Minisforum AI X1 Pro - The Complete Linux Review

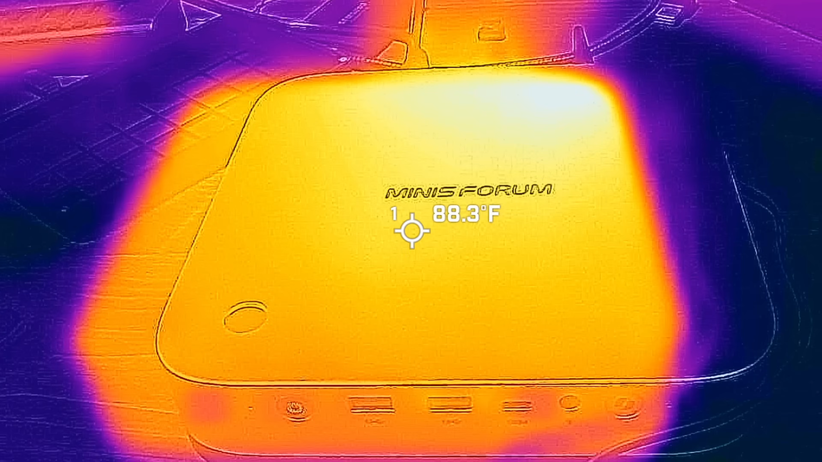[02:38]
On screen: spot 88.3°F
I'm quite pleased with the thermal performance here as well.
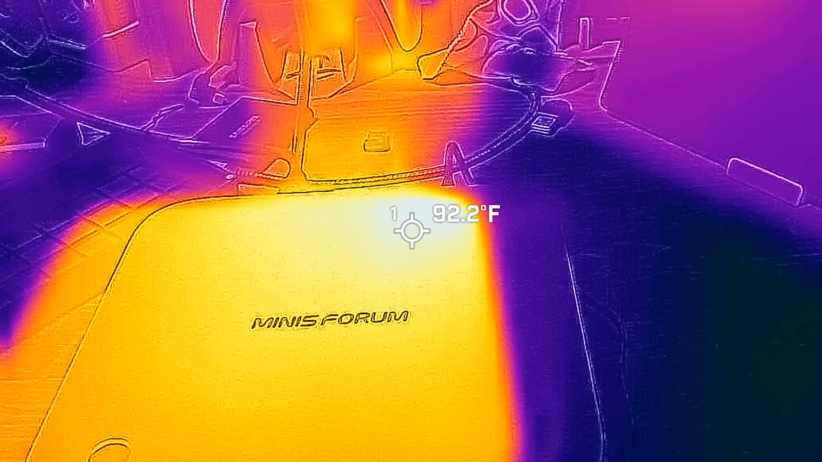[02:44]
On screen: spot 92.2°F
it never gets hotter than like 80-something degrees at the back of the chassis here.